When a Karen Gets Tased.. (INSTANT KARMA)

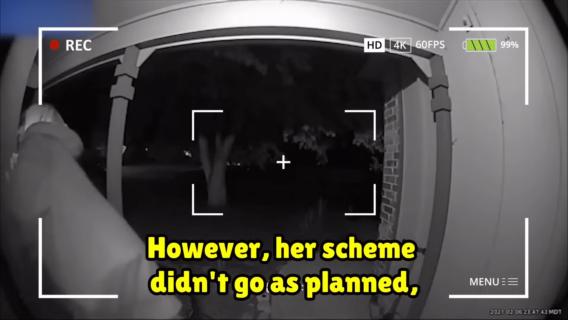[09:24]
However, her scheme didn't go as planned, and she was caught red-handed having to face the owner.